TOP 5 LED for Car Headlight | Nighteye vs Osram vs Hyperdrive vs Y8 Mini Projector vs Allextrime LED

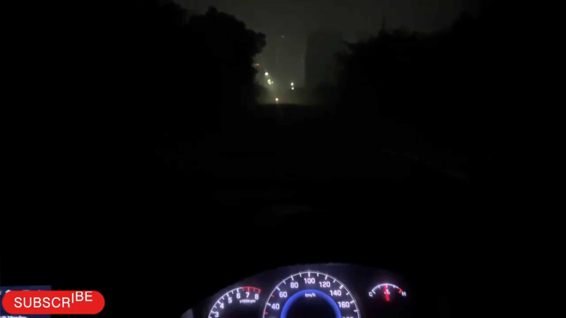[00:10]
So, it's a dark dark, as you can see, the light is a little bit, but there's nothing else, the visibility is zero.
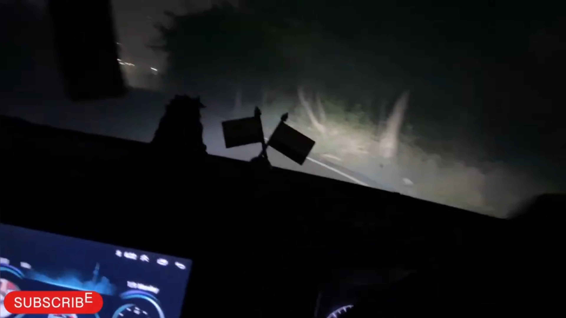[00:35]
Look at this. This is the front. High beam, high beam.
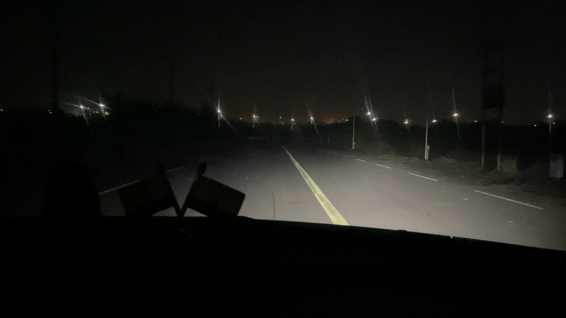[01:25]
, it's not far from outside.
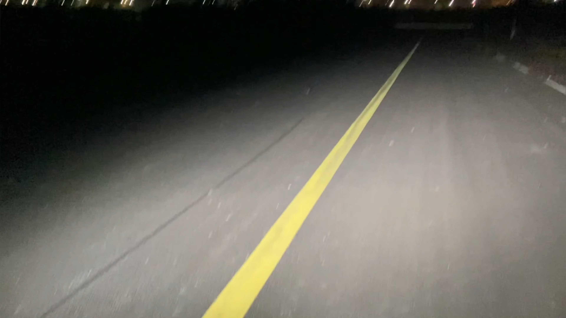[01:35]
High beam, it's low beam. I will throw it on high beam. High beam. I don't see a lot of high beam. Because it's a wide road too.
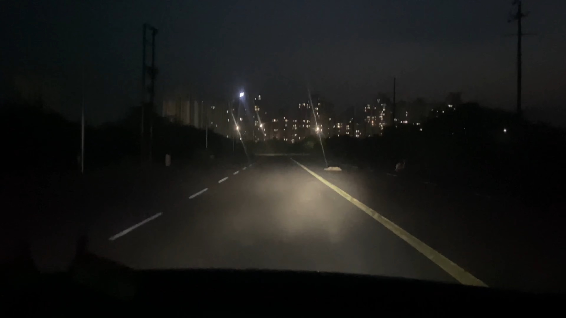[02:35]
That's perfect. It's got this little layer of экst This is a good throw on the low beam. I will do this side, and I will do this side I will do this and I will do it now. This is in the LED, and I will show how the quality is good to do it.
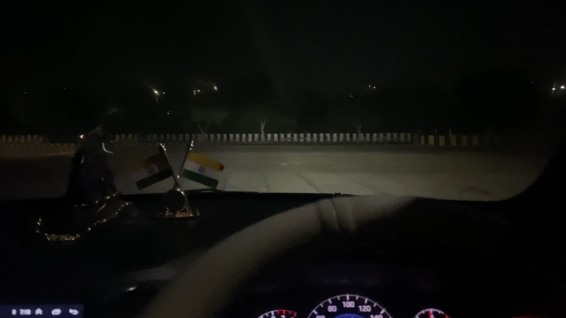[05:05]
So now we've come to the road Let's see in front of the road Throws are hitting it As you can see it, it's all the time Because it's going to throw We're going to our road The light is cut The light is adding We're going to our road We're going to our road The visibility
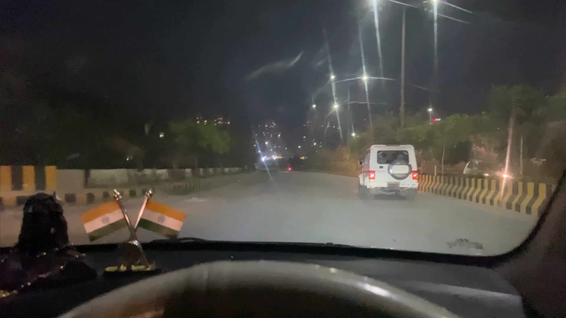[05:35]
We'll see the light The light from this focus With our focus The high beam And I recommend this light It is very recommended If